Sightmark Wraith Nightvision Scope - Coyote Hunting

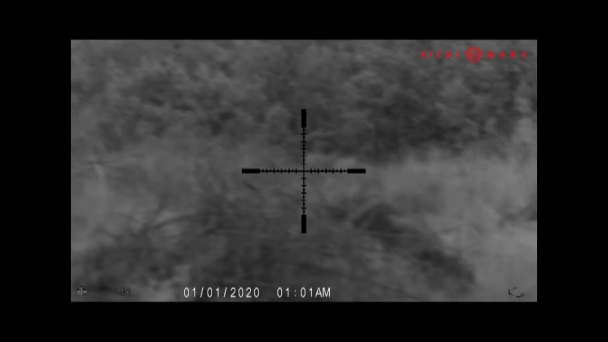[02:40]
On the second morning these two bucks came in real early and immediately just started acting all fidgety.
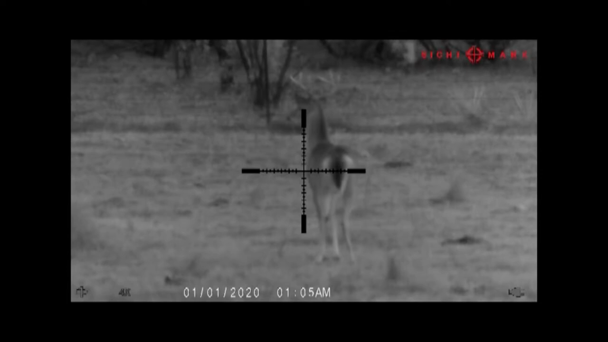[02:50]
I couldn't see anything right away, but by the way the deer were alert and posturing with their tails raised, I knew there was definitely something they did not like just beyond that fence line.
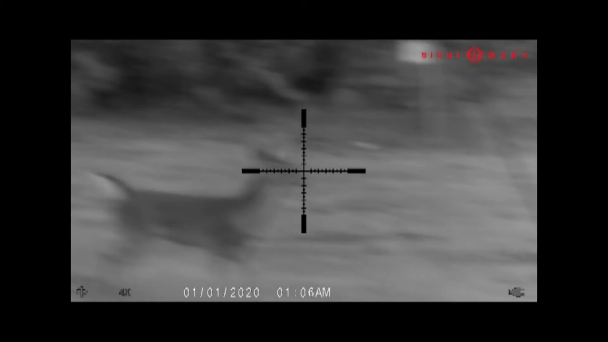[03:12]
I started looking down the fence line in the direction that they were staring and eventually I saw Mr. Coyote pop up his head. Once he crawled through the fence I knew exactly where he was headed so I just waited for him.